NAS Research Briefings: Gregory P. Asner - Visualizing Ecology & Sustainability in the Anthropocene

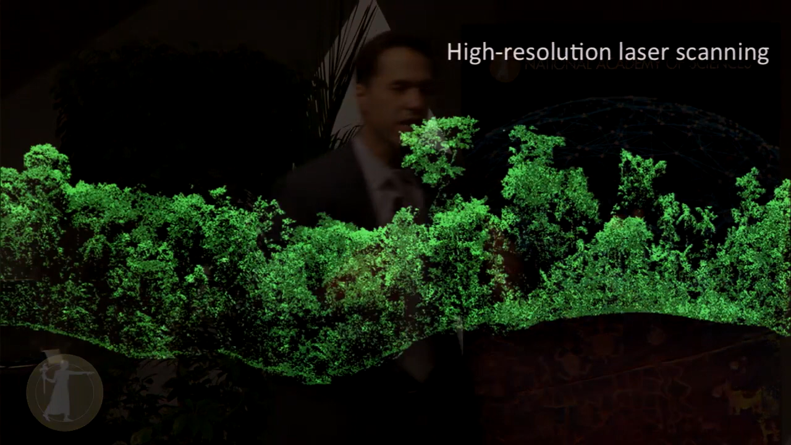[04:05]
This is a 3D sectional view of a tropical rainforest.
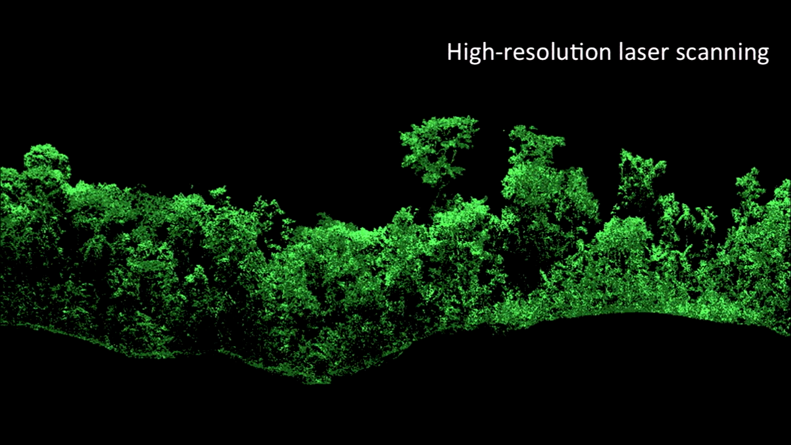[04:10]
You see the palm tree and the emergent tree sticking out and so forth. All the way down to the leaf and ground level below. A true 3D understanding.
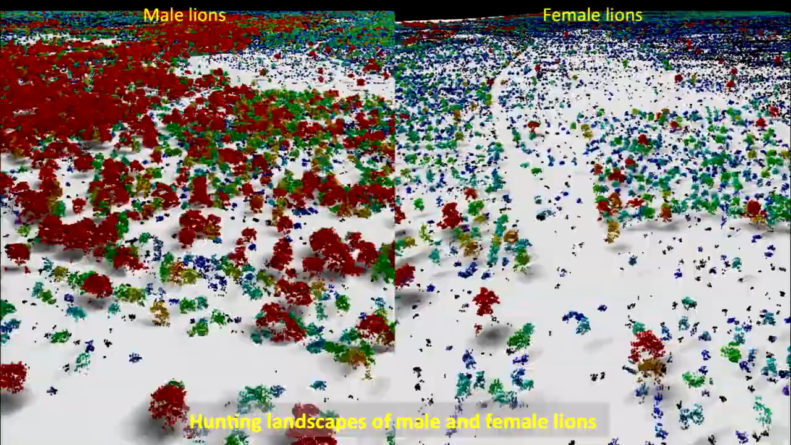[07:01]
you end up with a result like this, which speaks to the non-expert.
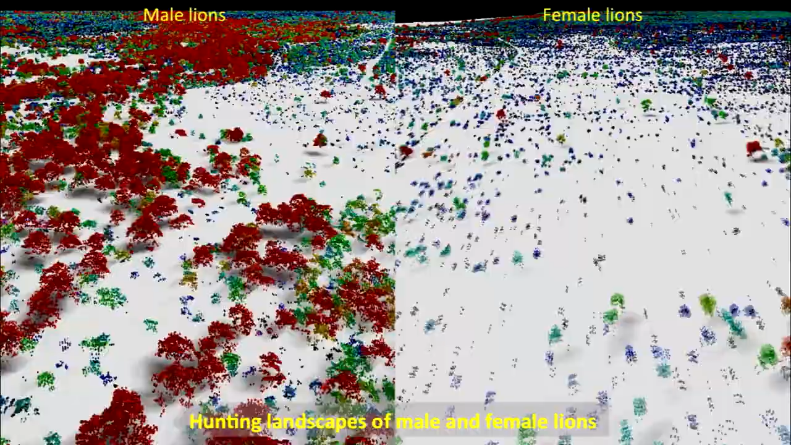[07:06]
On the left, male lions utilize preferentially the dense vegetation in a savanna.
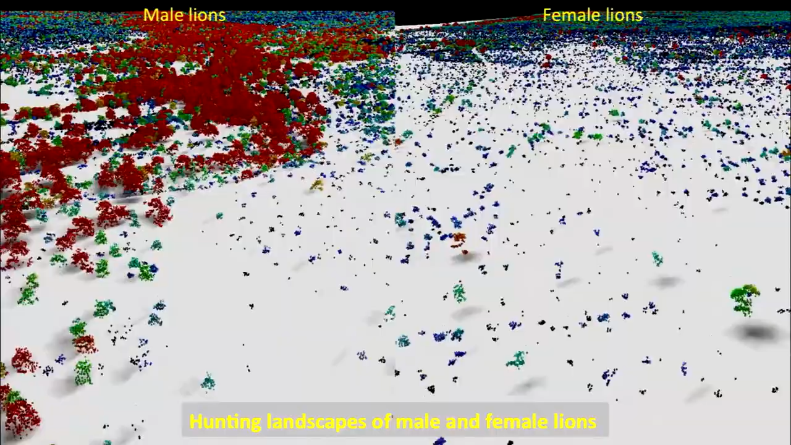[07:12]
And female lions use, on the right, the open savanna vegetation. And so what happens is you can imagine if you
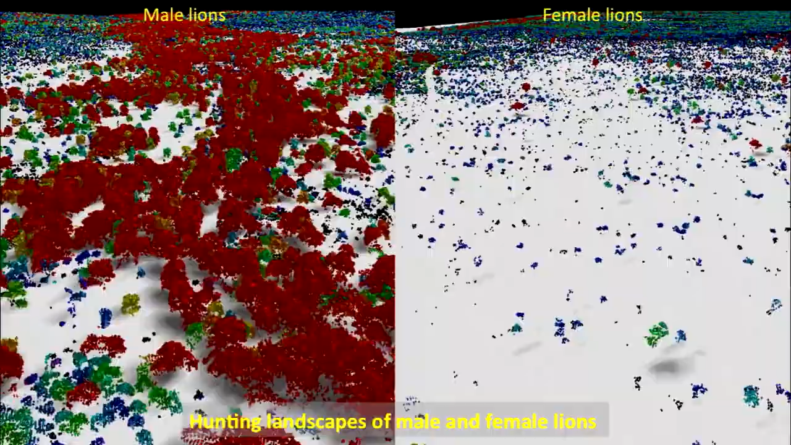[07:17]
want to promote the hunting behavior of males over females, you might use fire differently to open or close the savanna.
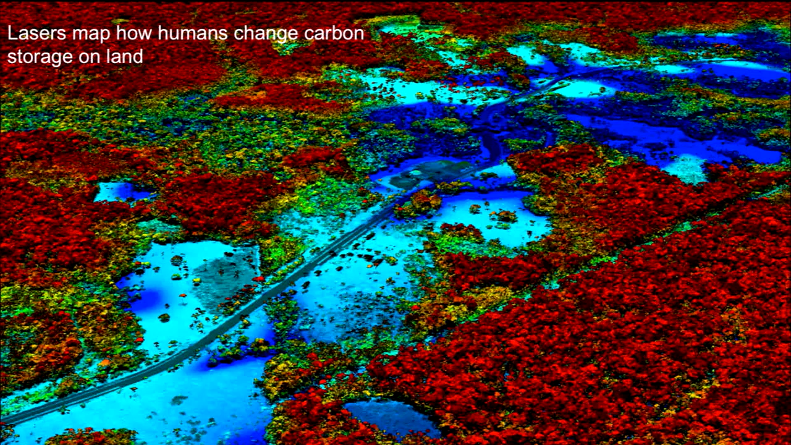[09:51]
So with the 3D imaging technology it has come to the forefront that these laser systems can map the forest in 3D. We can see very accurately where the carbon stocks are. Red is lots of carbon. Blue is almost very little carbon here. And you see a highway that's been built through part of the southern Peruvian Amazon in this particular example.
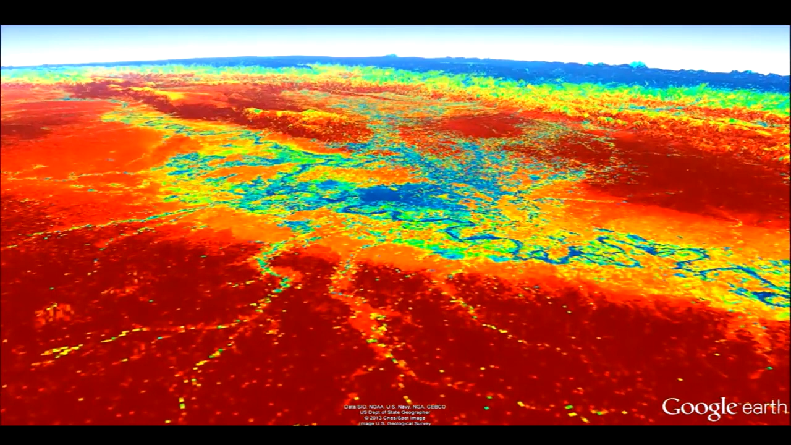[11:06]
ah, we have lots of carbon in red in this region, a lot of deforestation in blue.
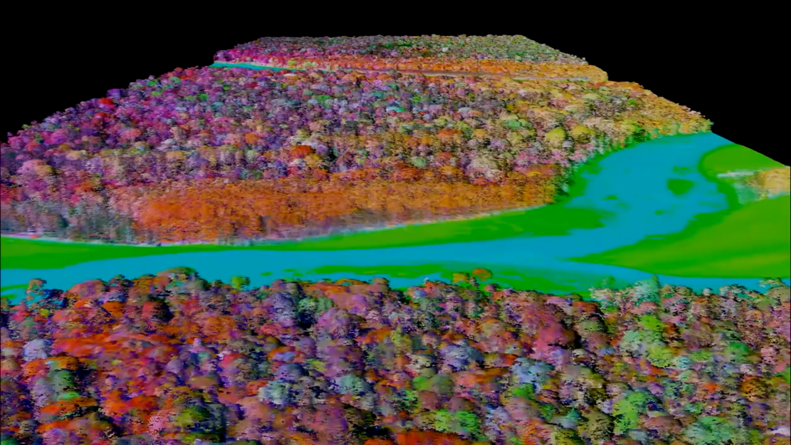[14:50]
You see the orange coming up on the screen, that's a single species. That's why it has the same color. This was not possible in 2010. And now we're able to do that.
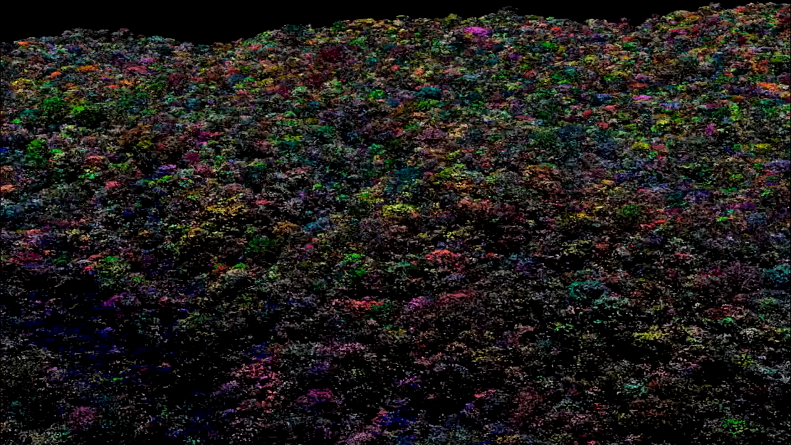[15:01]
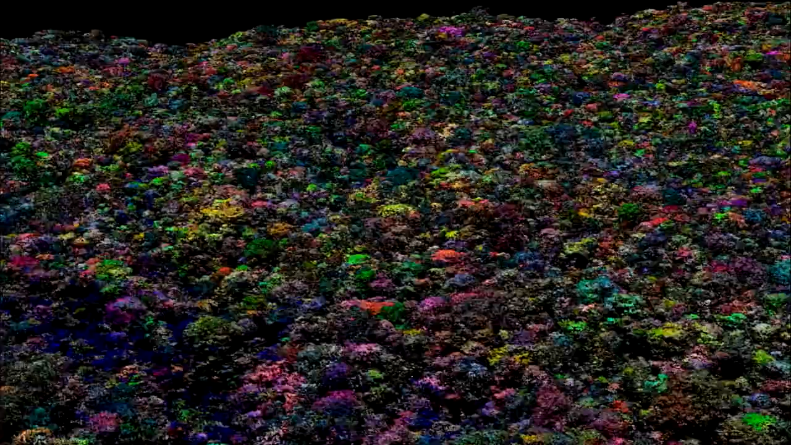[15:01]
Here's another one. Glad that comes out on the screen. Where we're now able to fly over and understand the composition of the forest in 3D and the species that live there in the canopy, shown here in different colors. If we can manage to understand that, we can manage to understand what we call the functional diversity of a big region like the Western Amazon.